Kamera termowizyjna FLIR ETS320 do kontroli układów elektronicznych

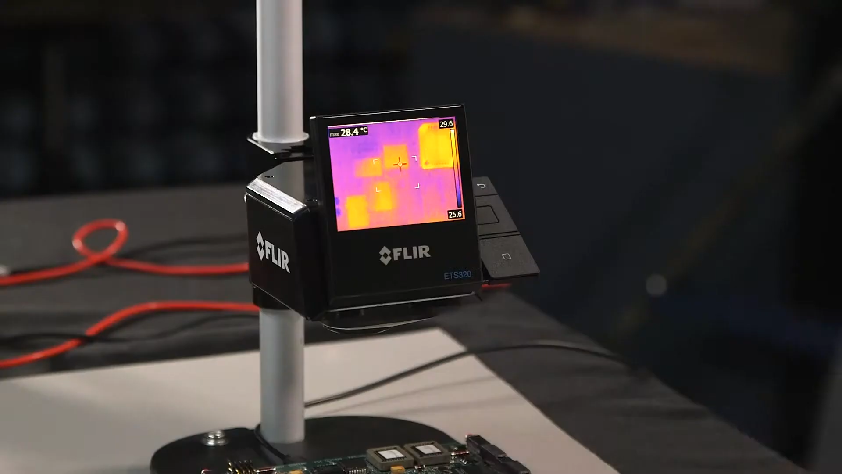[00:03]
On screen: max 28.4°C
If you push the center button on the right, you pull up four different options. The first is settings, where you can change features like date and time or emissivity. You've also got measurement options, so you can choose your measurement goals, whether it be measure a temperature point right in the middle of the image or measure a hot or a cold spot within a given area. You can change your color palette from iron to grayscale or a variety of different rainbow color palettes. And you can change your temperature scale as well.
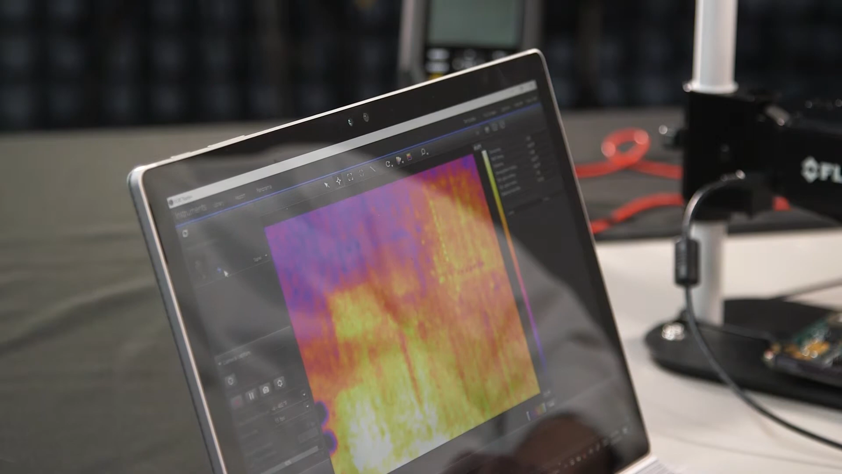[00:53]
Automatically, it connects and produces a live image for advanced analysis and data streaming.